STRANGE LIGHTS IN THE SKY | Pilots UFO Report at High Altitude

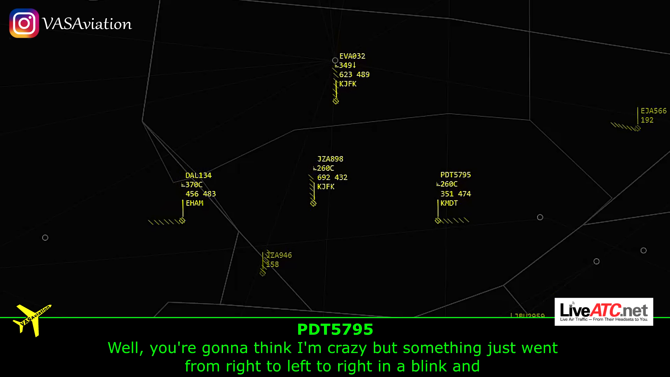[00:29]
there's something that just went from right to left to right in a blink, and then flashes lights three or four times in the bench
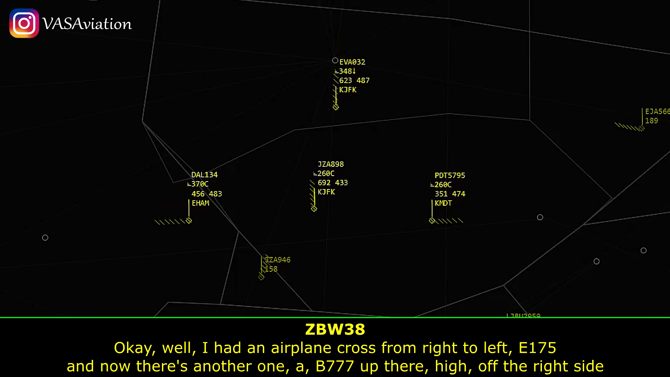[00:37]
Okay, well, I had an airplane crossed from right to left, E-175, and now there's another one,
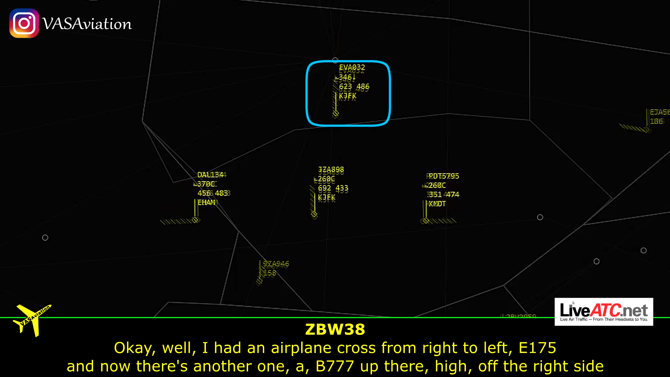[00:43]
a 777, up there high off the right side that's descended to 28 That might be those two aircrafts,
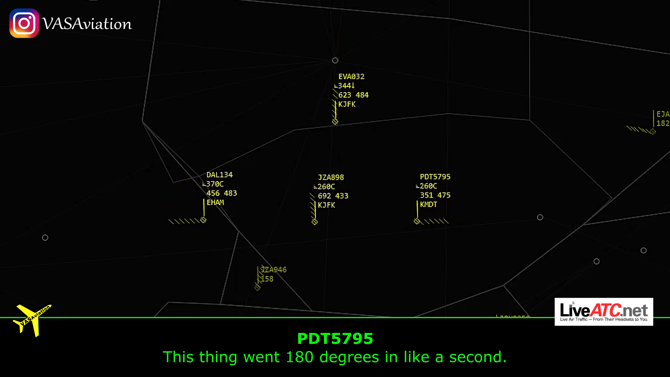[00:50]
I'm not sure This thing went 180 degrees in like a second Oh, good night, alright, yeah, let me know if you see it again,
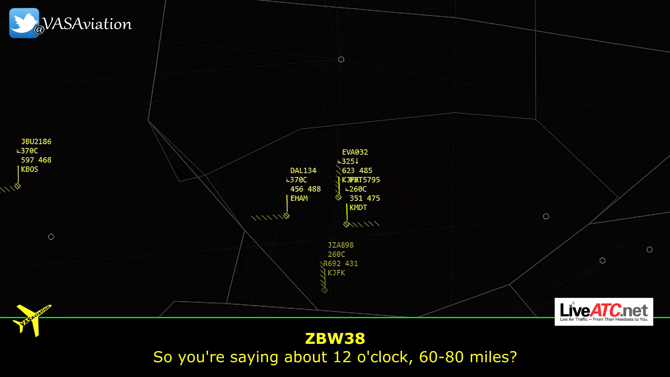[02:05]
Uh, about 1 o'clock to, from our present position, sir Yeah,
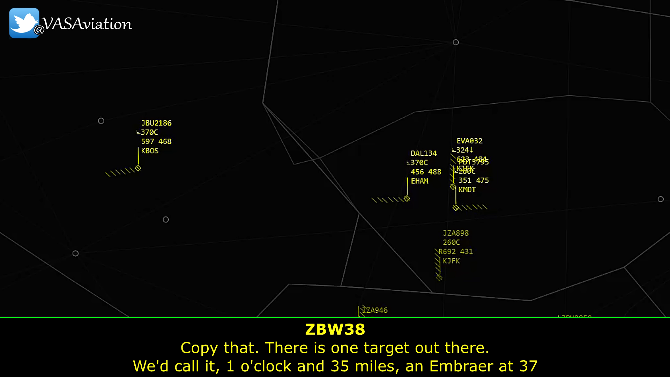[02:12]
there's one target up there, we'll call it 1 o'clock and 35 miles or so, the number you're up at 37,
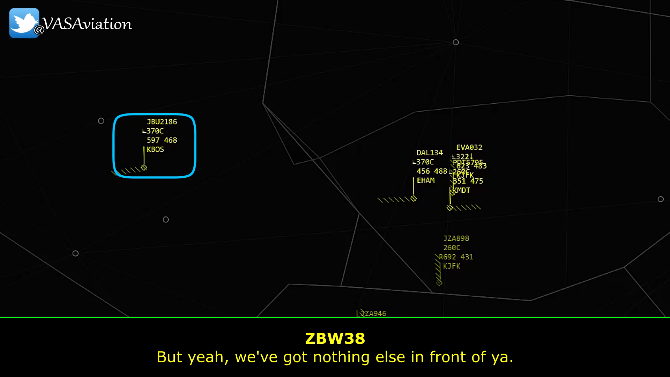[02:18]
but yeah, we've got nothing else in front of us Yep, this definitely wasn't an aeroplane